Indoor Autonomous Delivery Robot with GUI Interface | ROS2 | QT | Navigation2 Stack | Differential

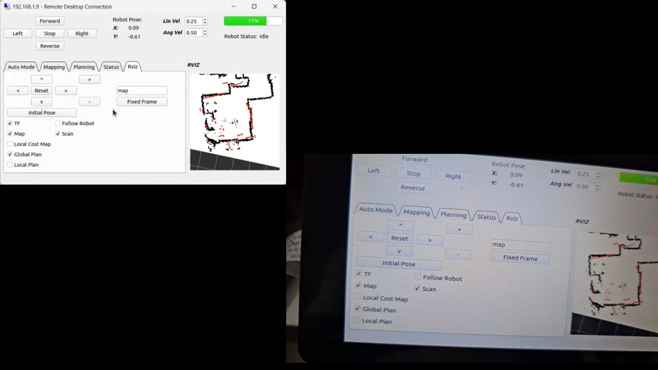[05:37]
We can also enable or disable displays on Rvis window
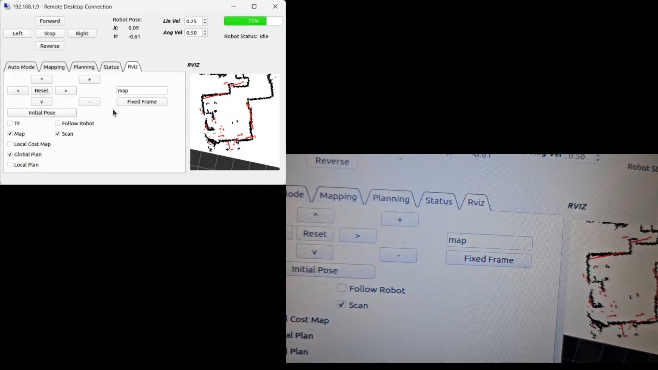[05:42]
We can also enable or disable displays on Rvis window Now let's switch to Auto mode tab